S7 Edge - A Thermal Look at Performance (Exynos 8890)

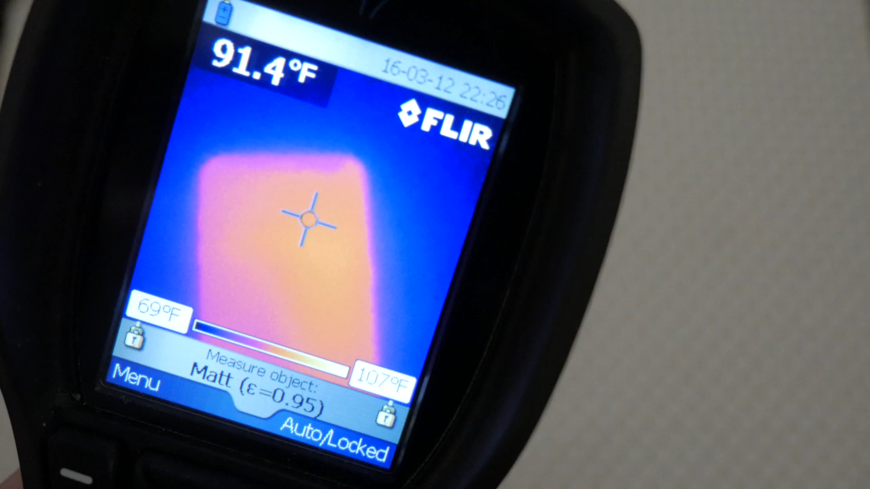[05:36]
On screen: spot 91.4°F, scale top 107°F, scale bottom 69°F
Looks like the phone gets warm during peak performance, but nothing to be worried about.